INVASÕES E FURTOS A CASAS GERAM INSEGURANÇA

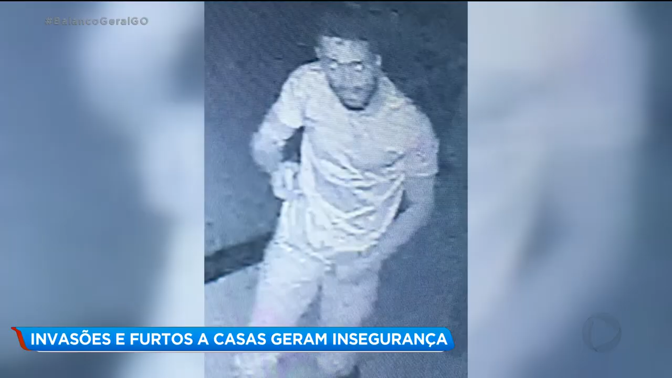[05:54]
A câmera que fica lá nos fundos registrou o rosto do criminoso que entrou aqui na casa. E pelas imagens das câmeras de segurança, dá pra gente perceber que é um rapaz com idade em torno de 30 anos, né? Que entrou pelos fundos, certamente imaginando que não teria câmera, que ele não seria visto entrando pelos fundos aqui da casa. Bom, quando ele entrou aqui na casa, ele levou o quê aqui de vocês? Ele levou uma televisão, levou as semi-joias da minha esposa, né? Levou um iPhone que tava na caixa, levou um videogame, Playstation 4, né?